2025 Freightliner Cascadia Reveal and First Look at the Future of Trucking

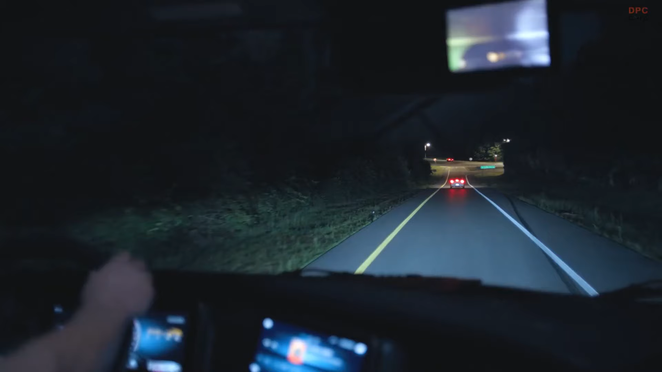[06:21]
New dual-stage intelligent LED headlights with auto high beams provide enhanced safety and less eye strain in nighttime driving.